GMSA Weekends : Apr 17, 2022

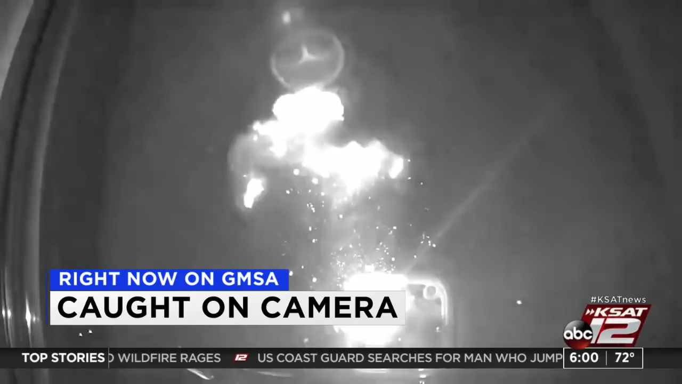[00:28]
We'll have those details. And happy Easter. Campers at Bracken Ridge Park ready to celebrate.
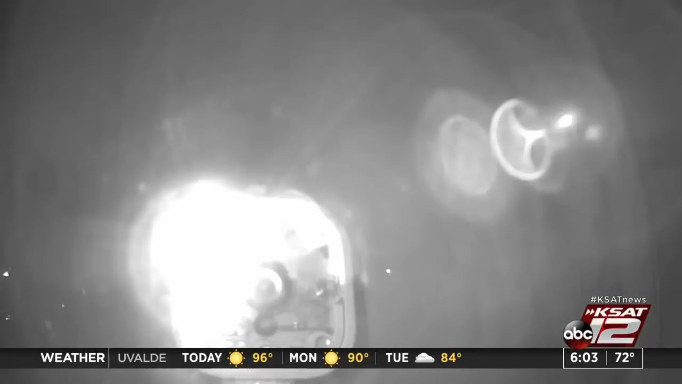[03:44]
Two people were hurt in that blast. A man and a woman both are in the hospital this morning. You can see that explosion right there with life-threatening injuries.
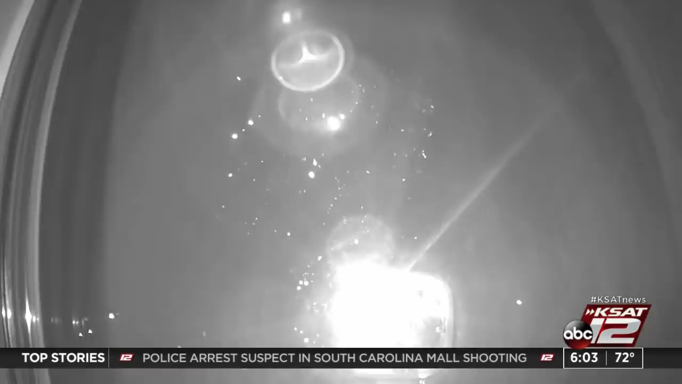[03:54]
While the exact cause of the blast has not yet been determined, early reports suggest it was a propane explosion.
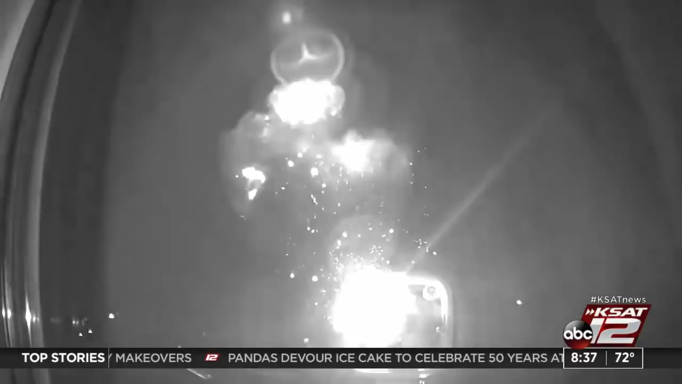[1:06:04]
Two people were hurt in the blast.